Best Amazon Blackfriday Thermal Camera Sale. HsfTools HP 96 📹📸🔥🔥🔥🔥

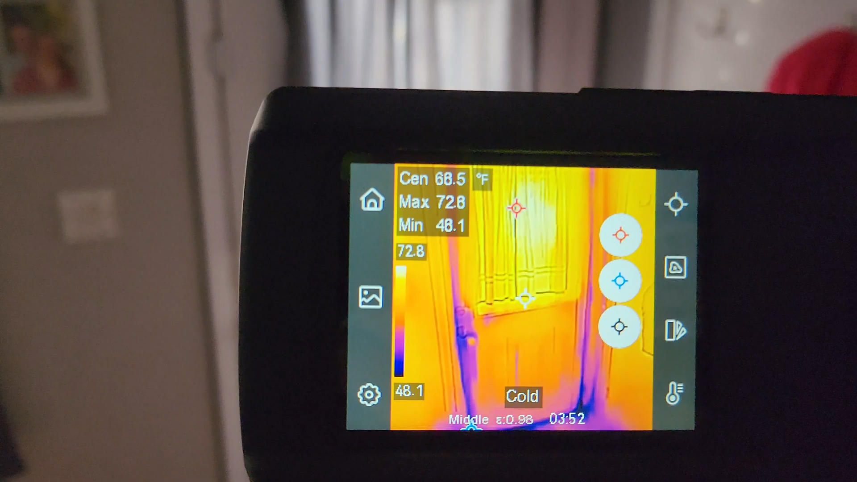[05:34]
On screen: spot 68.5°F
insulation hvac checking electrical you even use it as a nightlight with the
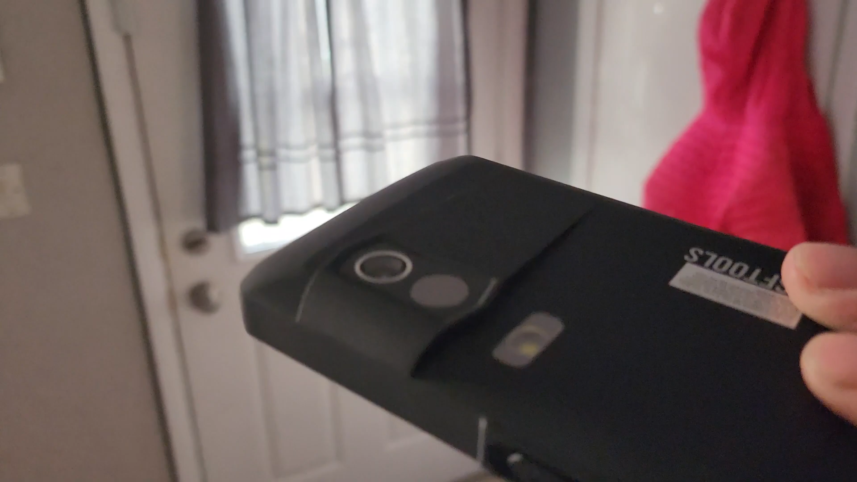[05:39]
freaking uh flashlight on there very slick guys there we go tap it get the screen to come on
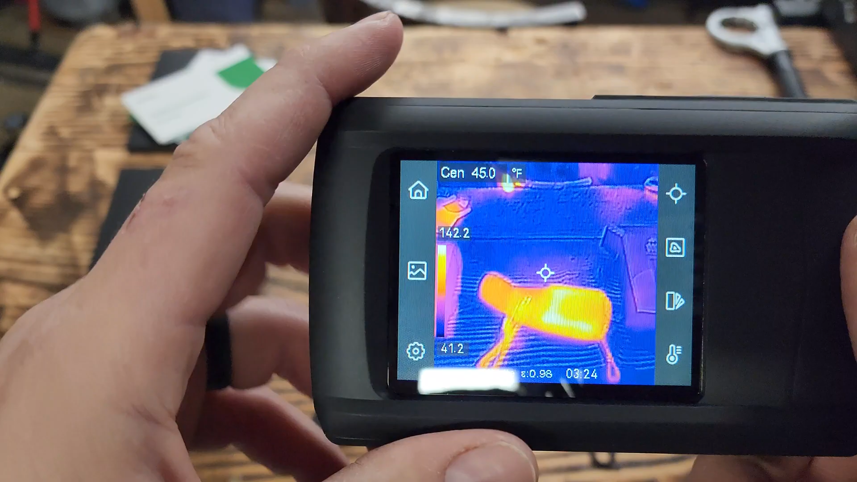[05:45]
up here in the corner the center you see the center out there gives you the temp it's kind of chilly out here it's 44 degrees fahrenheit this one button
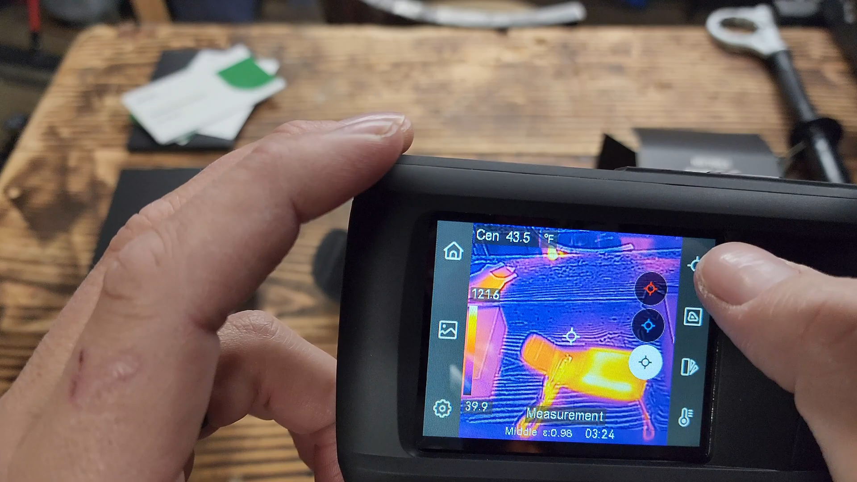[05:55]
On screen: spot 43.5°F
here you can have your hot your cold and then your center
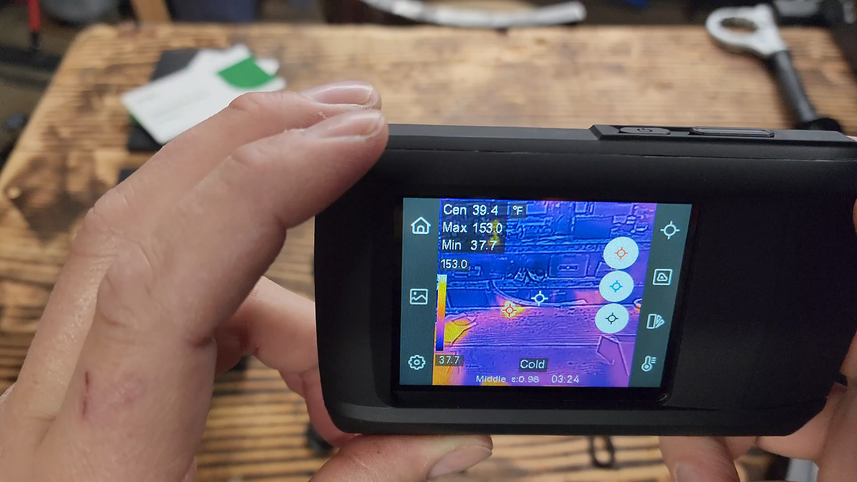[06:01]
On screen: spot 39.4°F
so it'll tell you where what's the hottest point of course the hot's going over here towards the heater and what's the coldest spot in the shop let's turn those off for now super easy this one
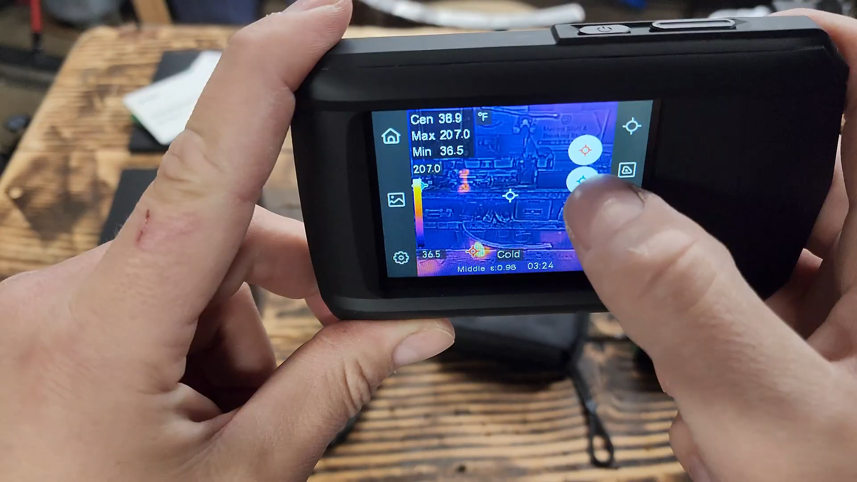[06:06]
On screen: max 207.0°F, min 36.5°F
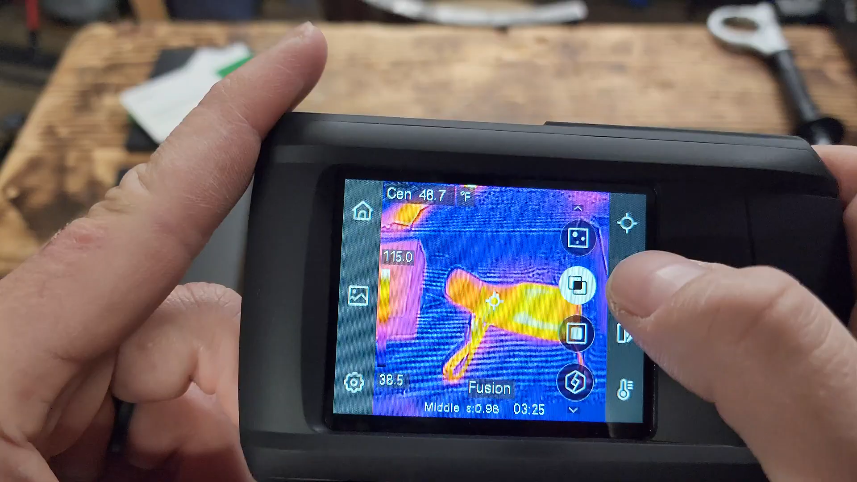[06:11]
is all your thermal imaging options so straight thermal blended where you can actually see both
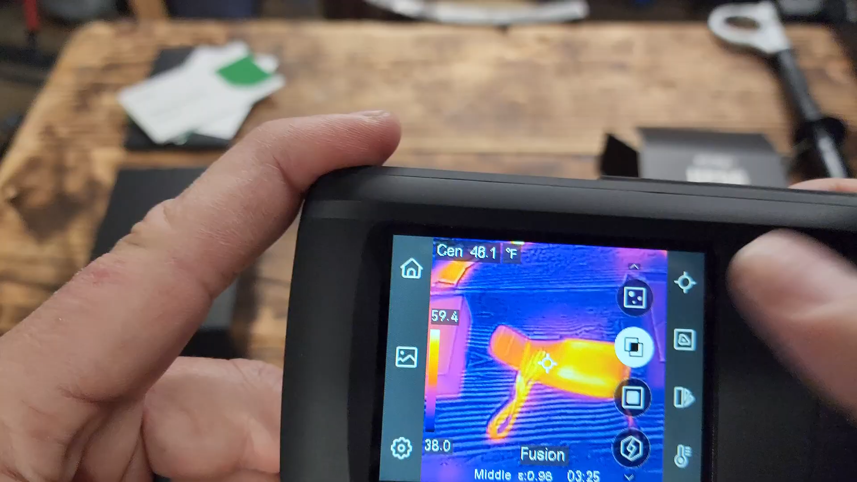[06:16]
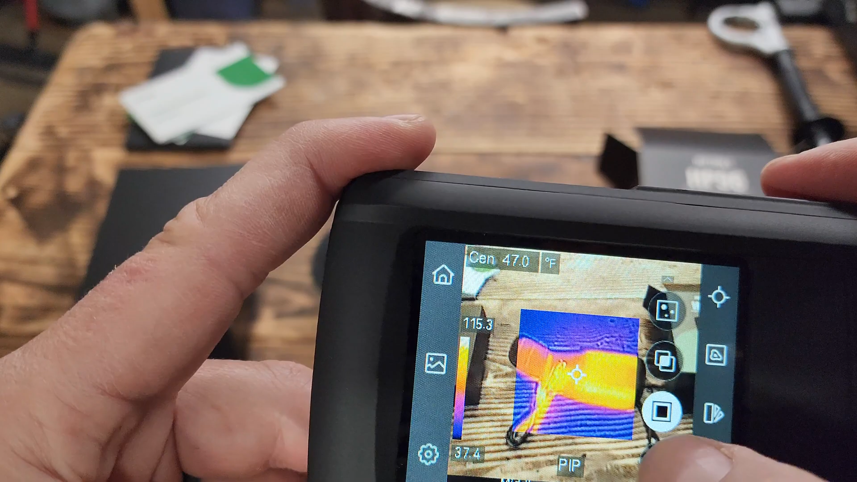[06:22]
On screen: spot 47.0°F
this one is just the thermal in the center standard on the outside this one is you can adjust the percentage of the background you want to see
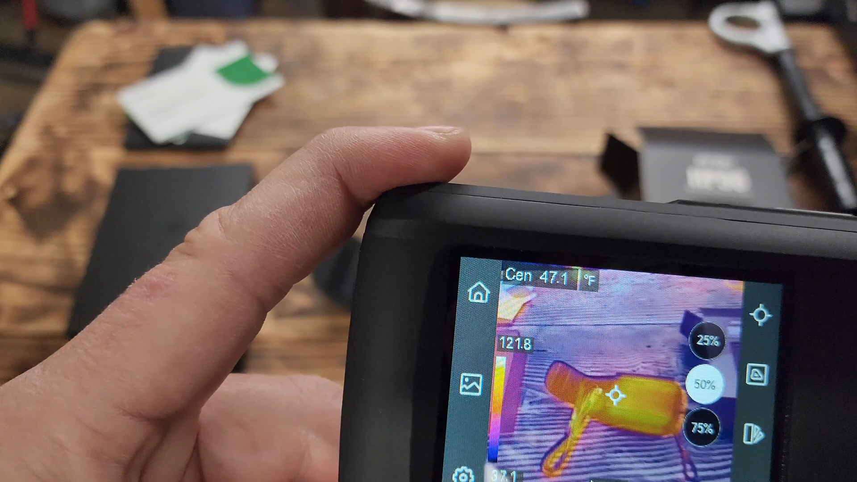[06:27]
or should i say 25 percent thermal 50 75
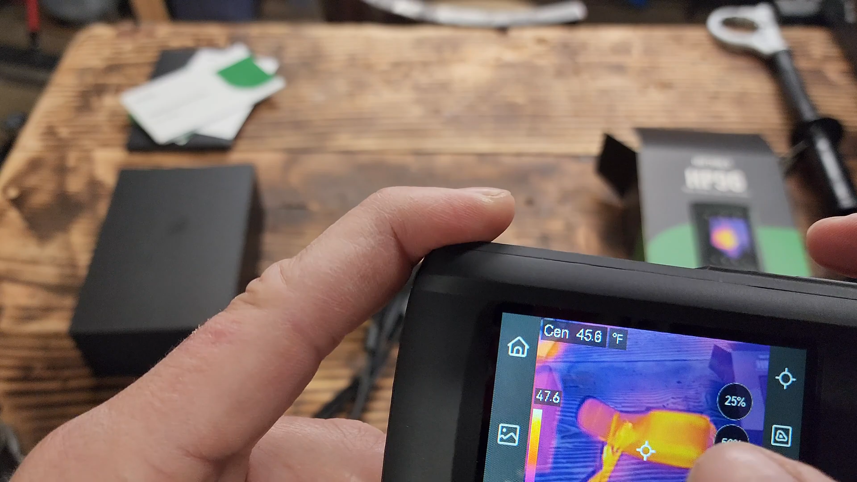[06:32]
On screen: spot 45.6°F
i like to leave it at that one go back to it and then you do just plain camera you can just also touch this you can go up you can zoom in to i think it's 4x
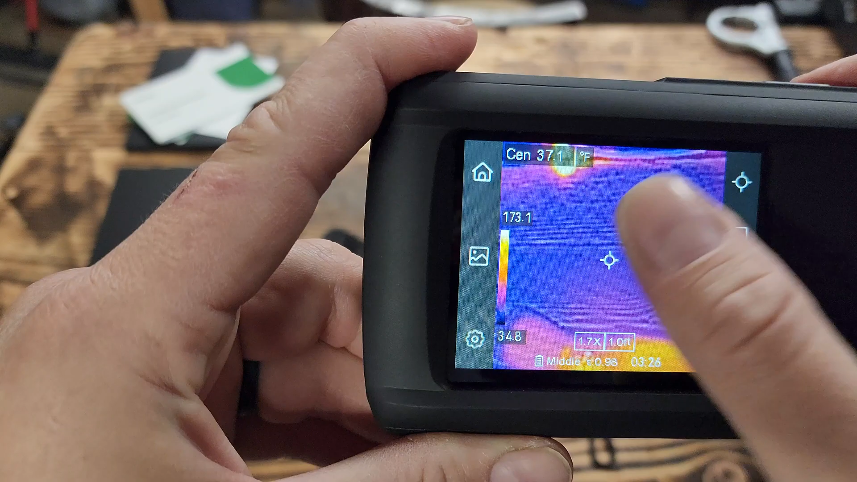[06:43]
oops i actually can touch it come on yeah all the way to 4x
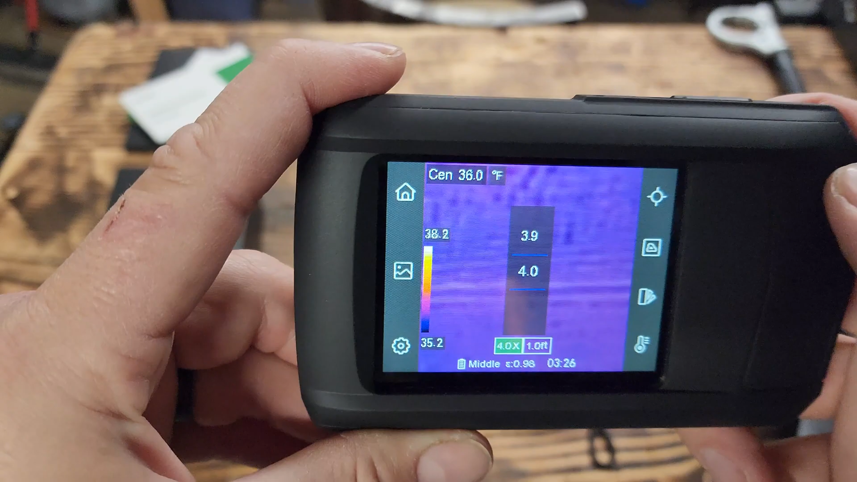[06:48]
scroll back down or zoom back out put
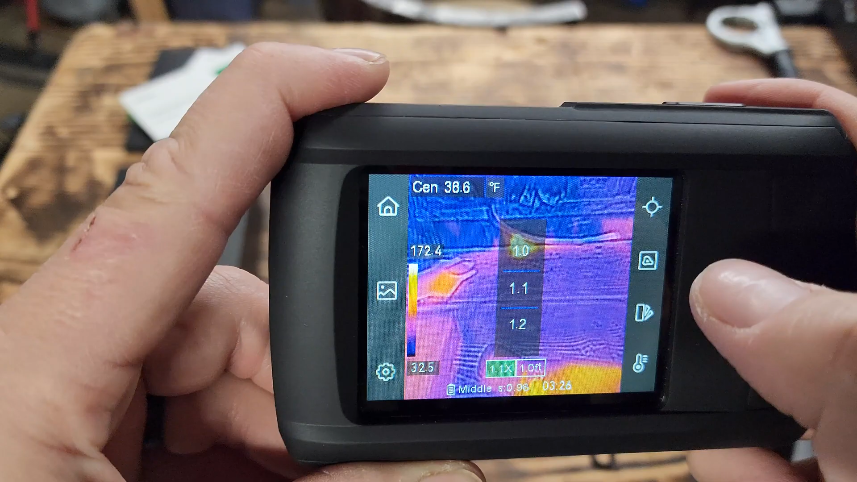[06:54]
On screen: spot 38.6°F
it back on one touch the screen all right so that's